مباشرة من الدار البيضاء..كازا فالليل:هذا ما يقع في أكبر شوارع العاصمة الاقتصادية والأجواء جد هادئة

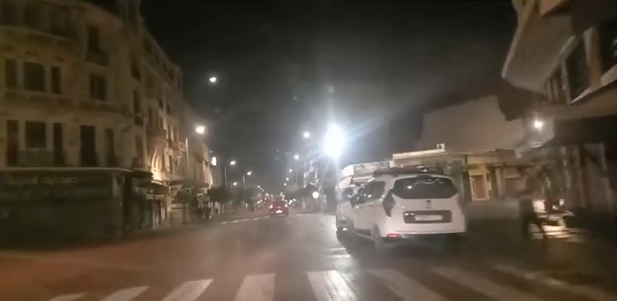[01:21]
مباشر من مدينة الدار البيضاء عبارة عن جولة أبرز شوارع المدينة الاقتصادية اللي غنقلكم فيه الأجواء الهادئة في بعض اللحظات، تقدروا تكونوا بعض المشاهد صادمة.
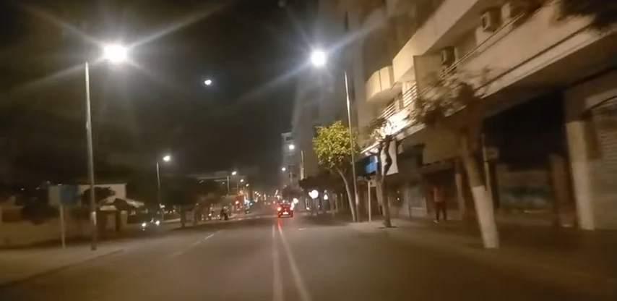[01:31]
إذن تتبع قناة شوف تي في، احنا الآن بالضبط في وسط المدينة، تعرف واحد الهدوء بعد منتصف الليل.
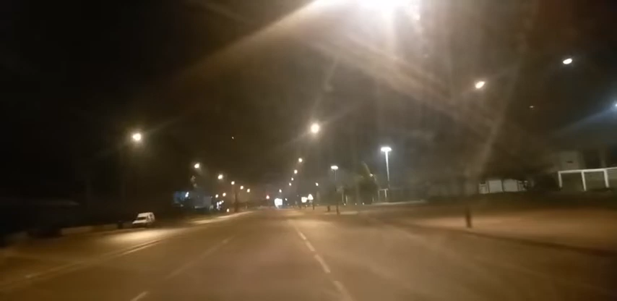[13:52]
الأجواء ديال الهدوء، حنا الآن بصباح تنشوف تبي أمام معلمة رياضية اللي غيعرفها مكنقدرش نقول جميع البيضاويين بل جل المغاربة، اللي هي مركب محمد الخامس، واللي هي عافات عدة تظاهرات رياضية دولية وطنية، وكذلك عاس كروية اللي كانت تجمع ما بين
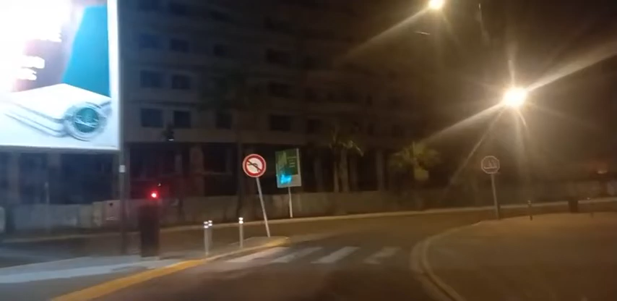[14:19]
ديربي عجاء والوداد اللي هو ديربي البيضاوي. وطبيعة الحال سنعرفوا أن الجمهور ديال عجاء والوداد كان هو اللي كيكمل العرس الكراوي اللي معروف في المغرب اللي هو الديربي، لكن نظرا مع ظروف الجائحة المركبات الرياضية كاملة ما بقاش تستقبل الجماهير. نتمنى من الله ان يرفع لنا هذا الوباء وترجع الامور